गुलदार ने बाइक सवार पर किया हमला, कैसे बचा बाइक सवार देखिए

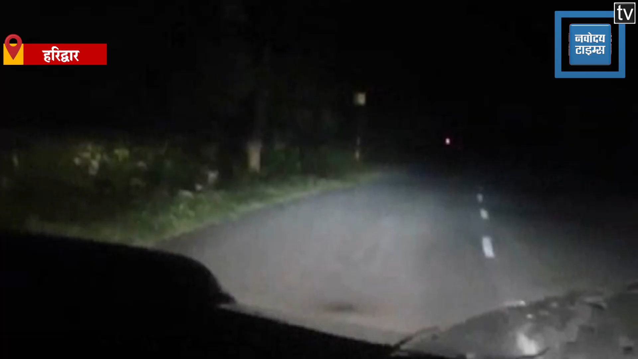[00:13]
ज़रा सोशल मीडिया पर वाइरल हो रही इन वीडियो को देखिए कैसे एक गुलदार सडक पर जा रहे बाइक सवार
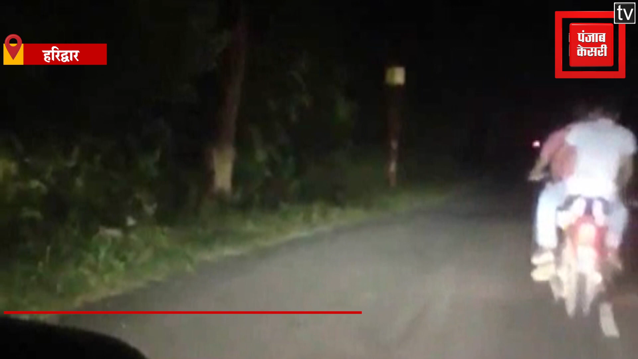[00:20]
को अपना निवाला बनाने की कोशिश करता है कुलदार